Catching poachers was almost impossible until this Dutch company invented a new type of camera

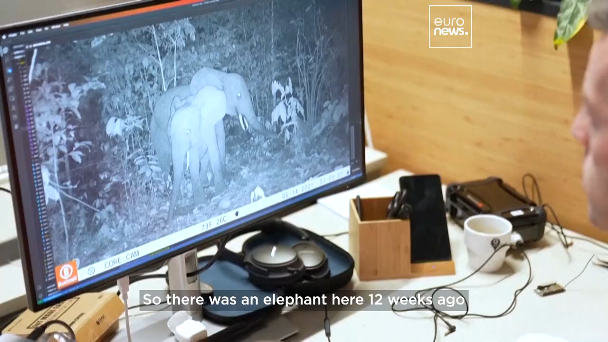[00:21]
So there was an elephant here 12 weeks ago or there was a poacher here 16 weeks ago.